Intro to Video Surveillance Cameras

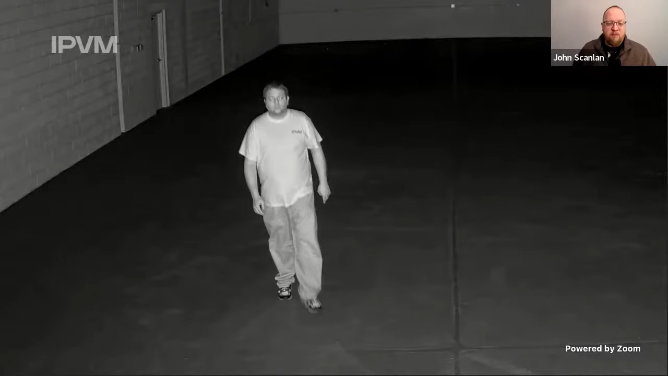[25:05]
You know, we'll move the cut filter out of the way, kind of take the sunglasses off of the camera so that it can see that IR light and use it, uh,
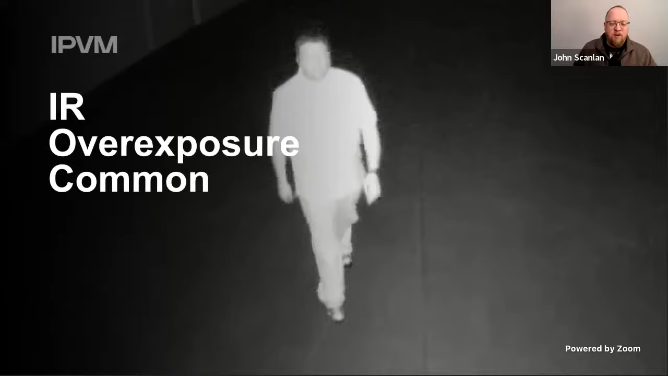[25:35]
Some manufacturers have come up with solutions where they have a smart IR or adaptive IR where they're, um, trying to compensate for this problem and correct it.
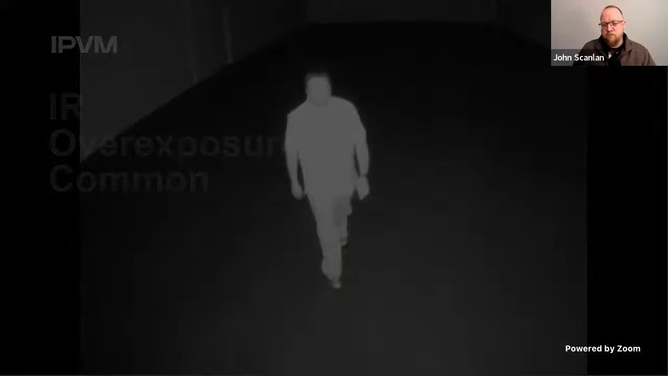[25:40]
Uh, there's also a problem with hotspots. Um, you can see how bright the floor is on the bottom right-hand side of the screen and how dark the floor is in the back.
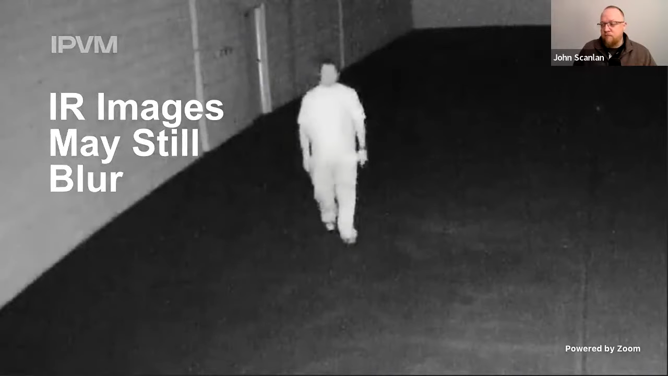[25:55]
And even if you do use IR, there's still no guarantee that you might not have a motion blur in that scene. All right.